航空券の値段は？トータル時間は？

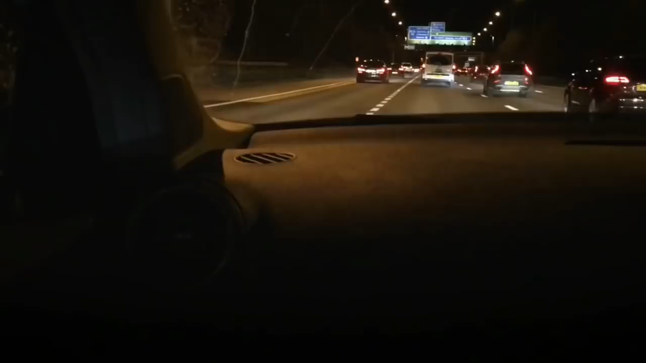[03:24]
今、空港を出て、これからウェールズの家に帰ります。ここが3時間くらいかかります。今、ちょうどイングランドとウェールズを繋いでいる橋を渡っているんですけど、この橋を渡り終えたところからウェールズが始まります。
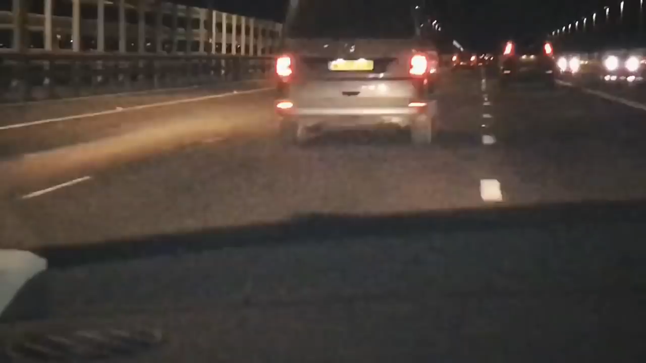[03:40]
ここからもウェールズに入っているので、英語とウェールズ語の表記に変わっています。
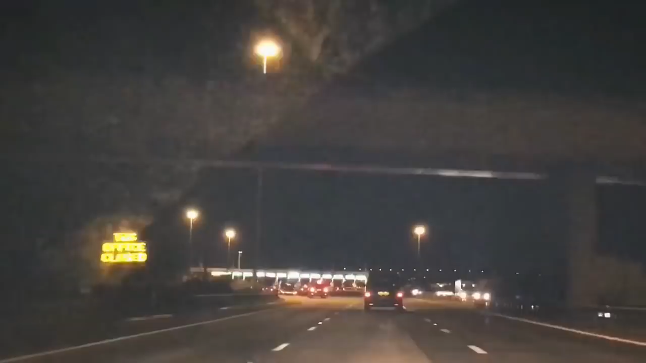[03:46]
見えますかね、全部ウェールズ語と英語で書かれた看板ですね。ちょっとすごい見にくくて、あんまり好きじゃないって言ってたんですけど、わりと私、最近も慣れてきて、
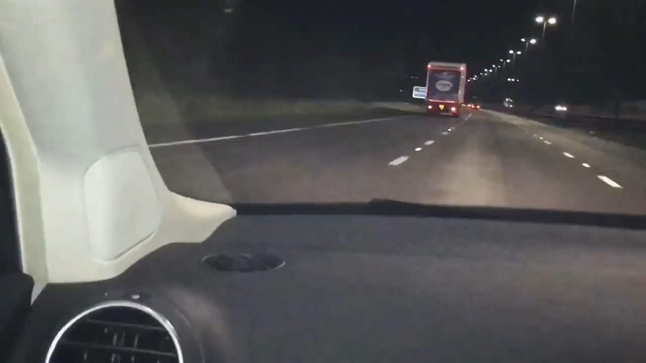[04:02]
このウェールズ語のサインを見ると、あ、ウェールズに帰ってきたなっていう感じがするので、最近はすごい好きです。それでは、もうすぐ家に着きそうなので、これでビデオを終わりたいと思います。